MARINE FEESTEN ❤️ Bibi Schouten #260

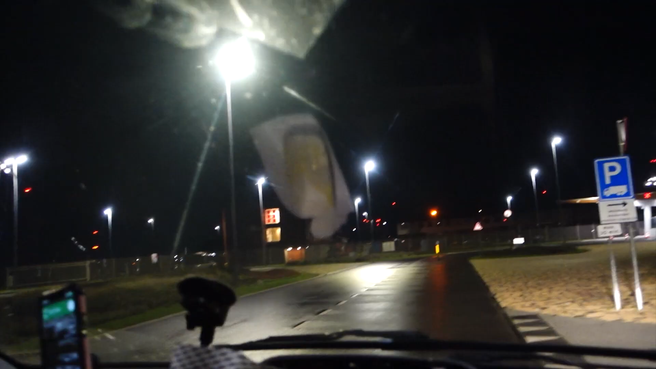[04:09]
Hier mag je eigenlijk normaal niet komen, maar wij mogen hier komen.
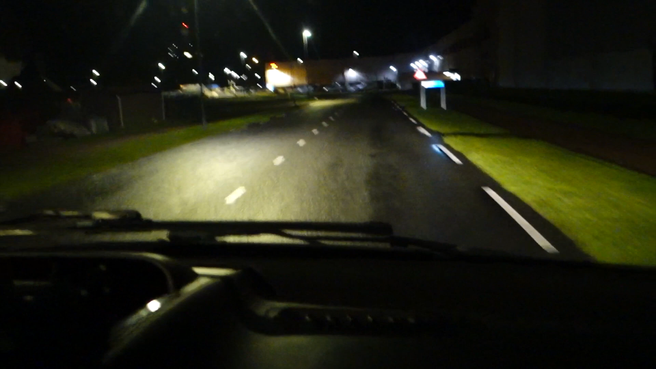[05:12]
Dit is gewoon officieel terrein, hè? Wat leuk. Dit kan je niet zien op Google Maps. Dus, een secret view hier. Nee, daar word ik in de bang. Haven, bij de marine. Kijk hier links, vet hè? Hele grote boot.